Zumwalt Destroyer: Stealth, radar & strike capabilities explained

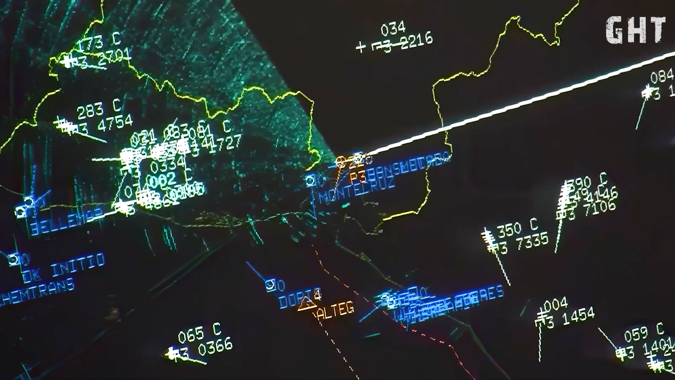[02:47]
an advanced X-band active electronically scanned array system developed by Raytheon.